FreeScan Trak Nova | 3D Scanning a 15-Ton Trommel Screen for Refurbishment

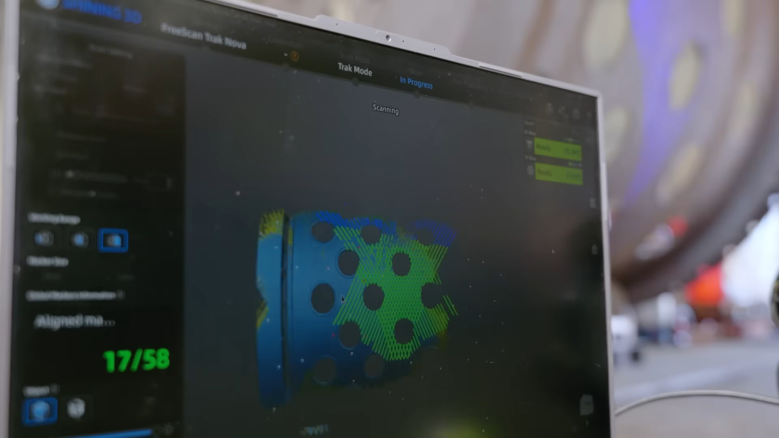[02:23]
Then we will use the TE Nova for its high-detail,